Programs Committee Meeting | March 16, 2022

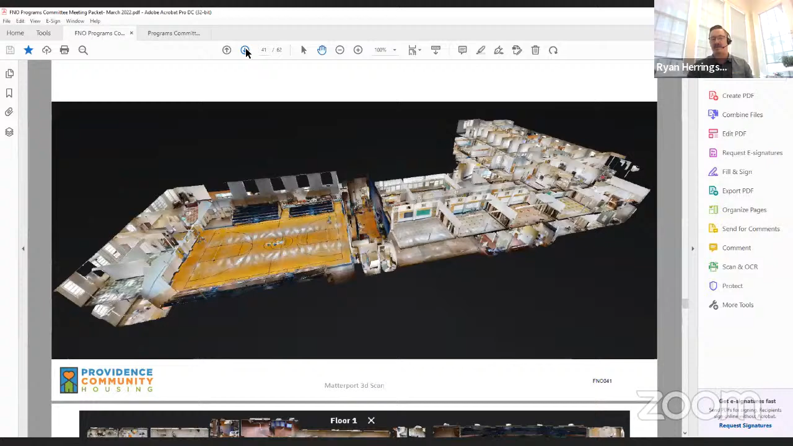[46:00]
Um, you can see we've, we've got, again, kudos to the design team and being able to bring in some really modern technology. And this full kind of interior three-dimensional scan. Um, very helpful in coordinating with the National Park Service and, and other affiliated folks. Uh, and we can probably go ahead and skip, uh, skip the next slide. So if we could go two slides in advance.
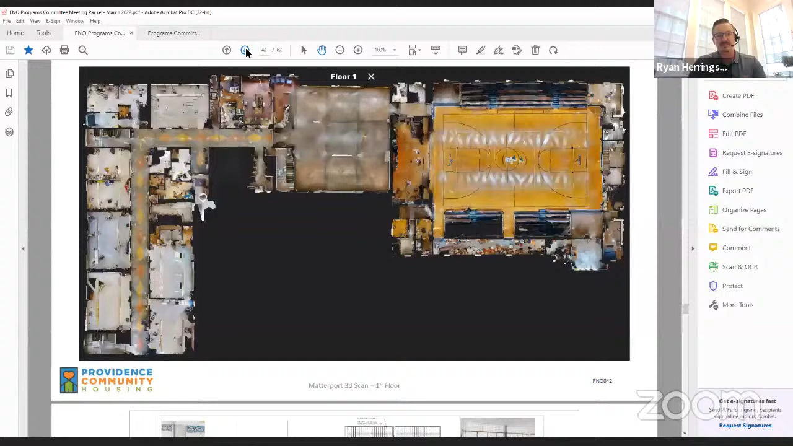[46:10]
Um, here is just kind of a, an indication of what some of the interiors of these classrooms look like and how we're able to keep these different features.